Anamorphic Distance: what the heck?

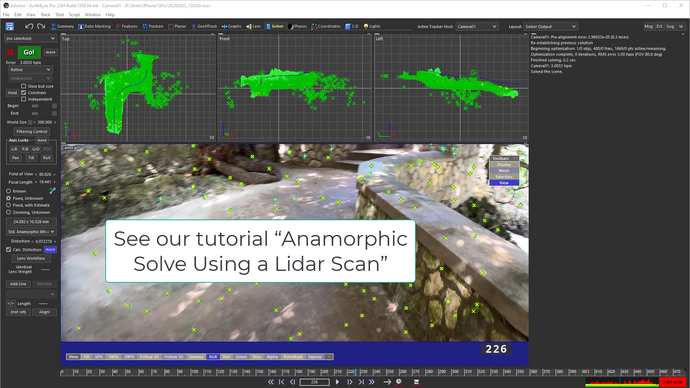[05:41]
Anamorphic distance is only available on the anamorphic lens panels.
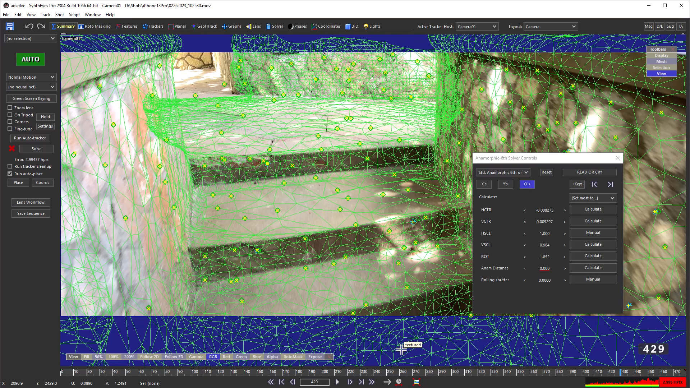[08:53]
The meshes need to be adjusted to take the camera viewpoint into account on each frame. Right now, that's not a feature of the perspective calculations of other apps. In fact, in this release, it's not even a feature in SynthEyes's own perspective view.
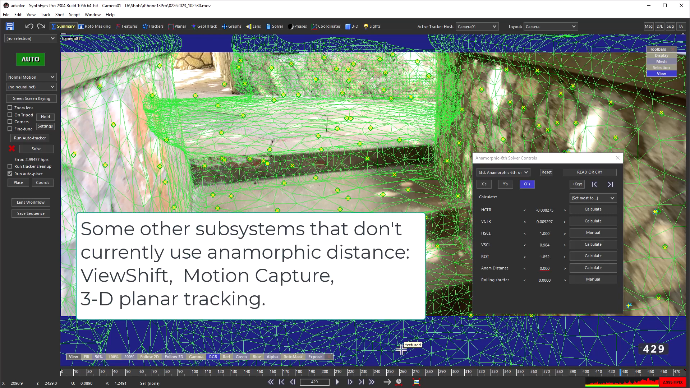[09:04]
The mesh won't wind up the same way in the perspective view. We can use a vertex cache to store a compensated version of a mesh on every frame,
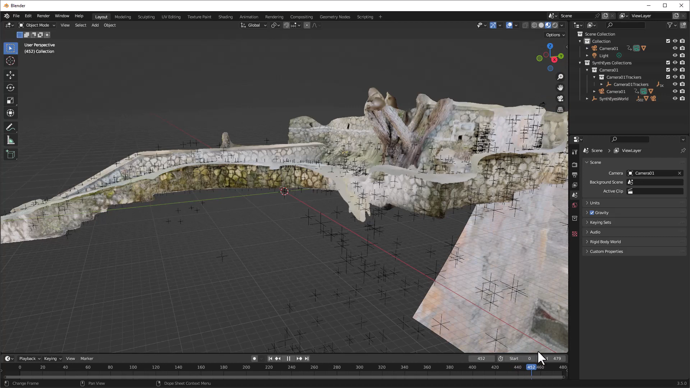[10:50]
you can see a distortion rippling through the mesh and trackers. That's the effect of anamorphic distance.